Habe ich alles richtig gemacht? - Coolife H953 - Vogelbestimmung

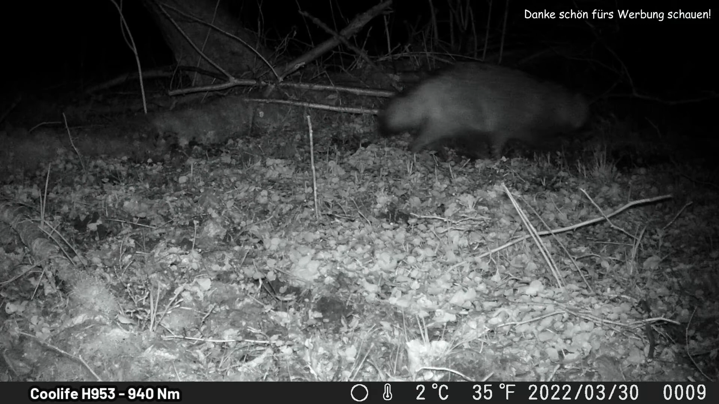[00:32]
Manchmal habe ich die Aufnahmen etwas verlangsamt, weil sie doch ziemlich zügig unterwegs waren und ich die Kamera nicht so ideal aufgestellt habe.
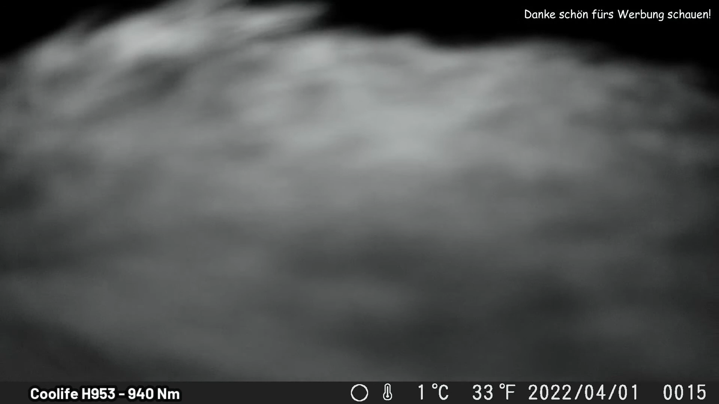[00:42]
Es werden auch ein paar neue Sichtungen dabei sein und ich hoffe, dass ich sie alle richtig bestimmt habe.
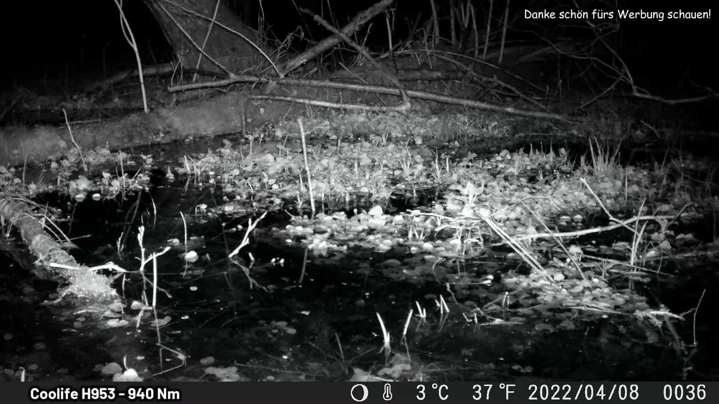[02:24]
dass es eigentlich ein Feuchtgebiet ist und hier sehr viel Niederschlag in der letzten Zeit gefallen ist und sich so im Vordergrund ein kleiner See oder besser gesagt der im Rücken liegenden Kamera fließende Fluss etwas über das Ufer getreten ist.